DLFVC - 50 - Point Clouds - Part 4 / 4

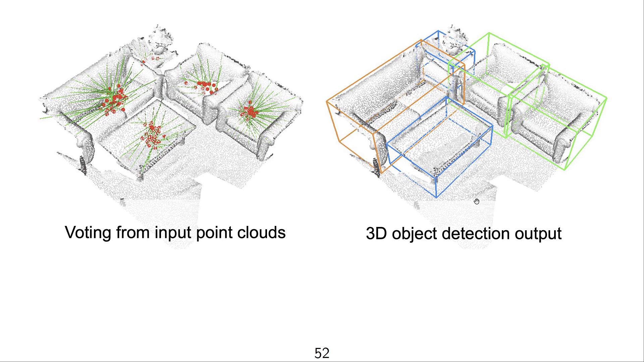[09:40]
And then on the right side we see that we actually have 5 objects that were detected. And these 5 objects are inscribed in these 3D bounding boxes.